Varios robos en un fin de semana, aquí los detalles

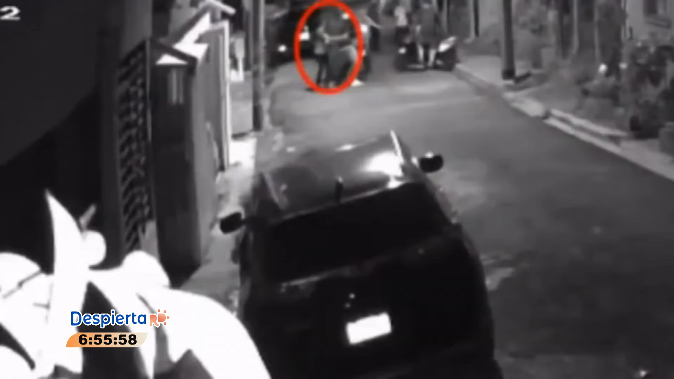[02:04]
Y él se dedicaba, miren ahí las cámaras que reflejan, él se dedicaba a ser mensajero de una agencia de cobros, algo así. Entonces, señalan a los familiares, aunque, perdón a la familia, pero para los familiares nunca los hijos son malos, ni lo que es.
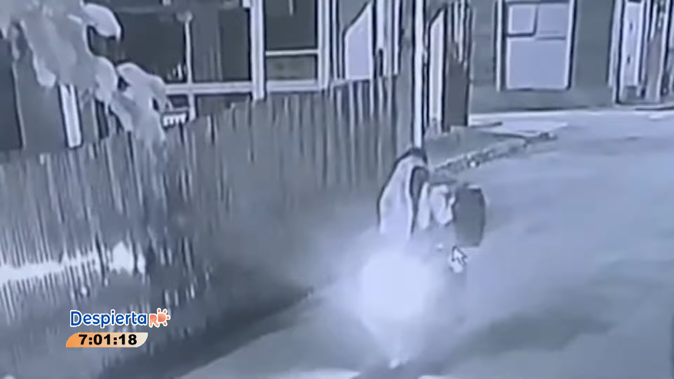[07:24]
mire ahí, ellos llegan muy campantes, y FUAP cargan con todo, miren ahí,
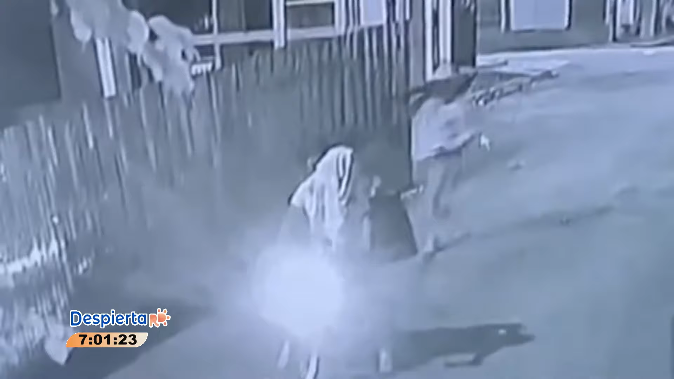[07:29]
para que no crean que es un juego, miren ahí el video de la cámara de seguridad, se lleva, pala, pico todo,
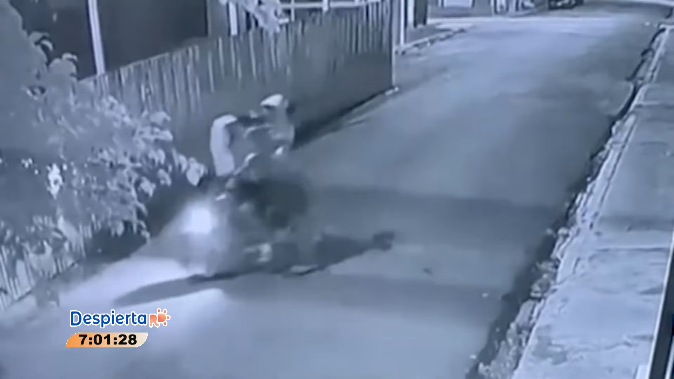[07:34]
no, la pala y lo pico, no, la varilla no son tan cortas, yo no sé cómo el diablo no le sale, ahí se lo lleva, yo no sé cómo, miren esto señores,